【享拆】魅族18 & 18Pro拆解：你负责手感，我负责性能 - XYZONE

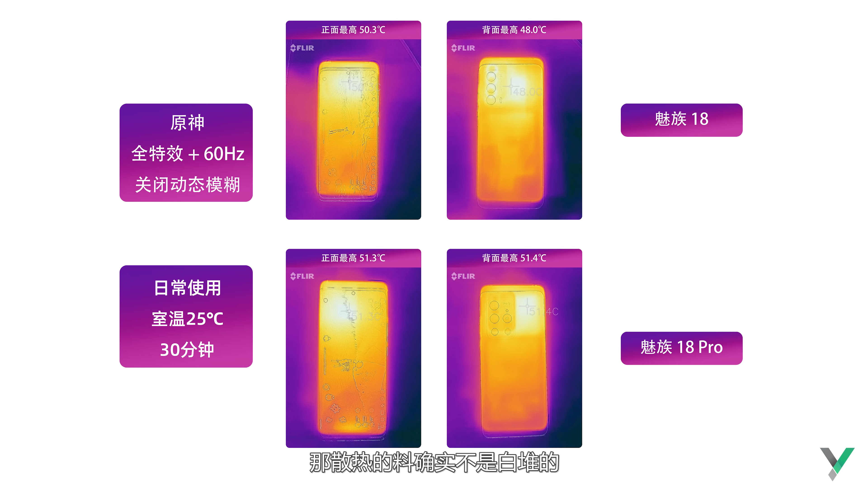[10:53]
热的料确实不是白对的最后来看看为什么这回魅族18 系列的握持手感极佳还有一个细节因素就是官